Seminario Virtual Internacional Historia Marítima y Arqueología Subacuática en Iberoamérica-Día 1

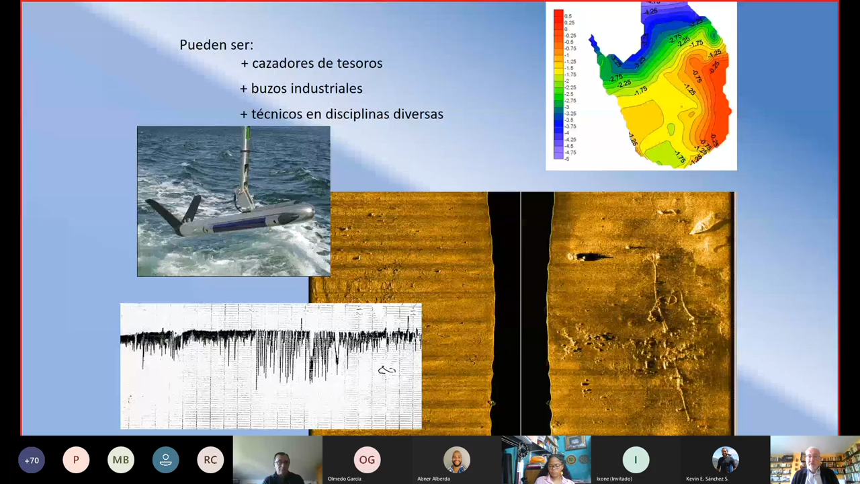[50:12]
del arqueólogo en una excavación o puede ser un técnico en disciplinas diversas en zona de barrido lateral en magnetómetros en informática en cualquiera de las técnicas que ayudan al